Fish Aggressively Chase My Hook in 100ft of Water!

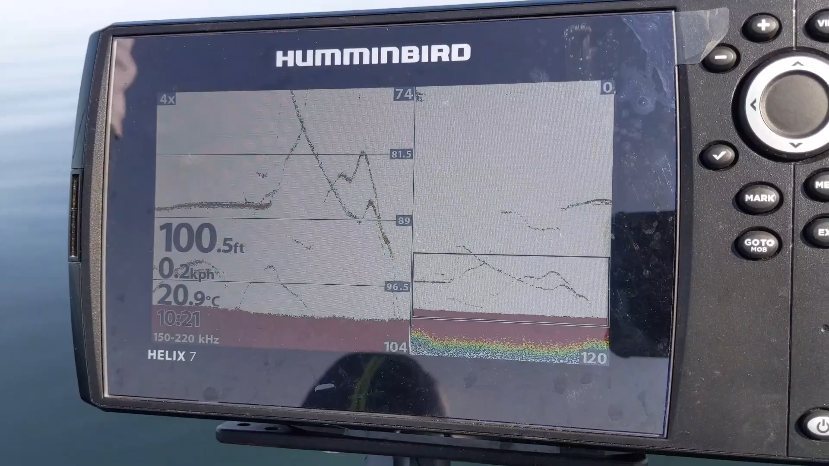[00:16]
On screen: depth 100.5 ft, water 20.9°C
BJ's got some chasers going. Yep.
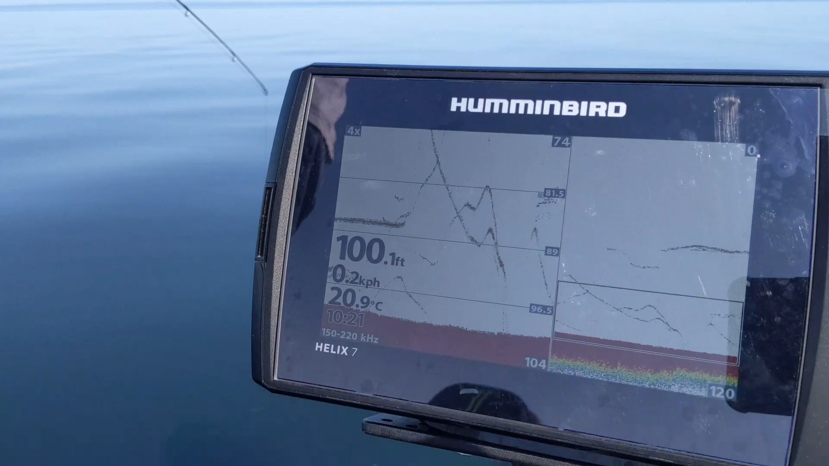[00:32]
On screen: depth 100.1 ft, water 20.9°C
Chased it up real high there.
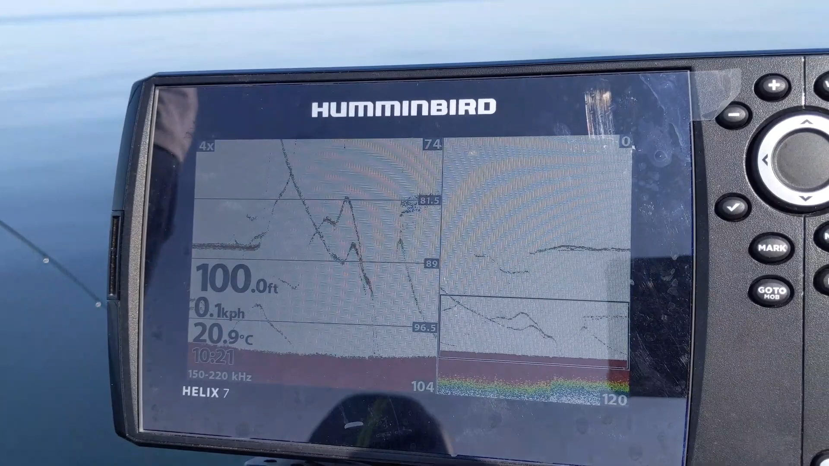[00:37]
On screen: depth 100.0 ft, water 20.9°C
Missed him. Oh, there's eight on bottom.